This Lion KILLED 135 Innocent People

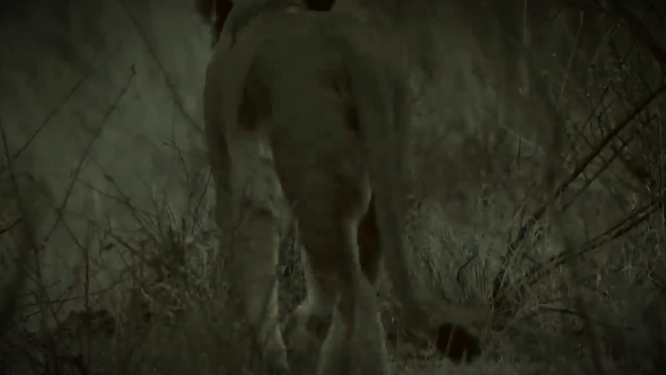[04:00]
Moments later, a terrified shriek of another worker being dragged off rang out across the darkness.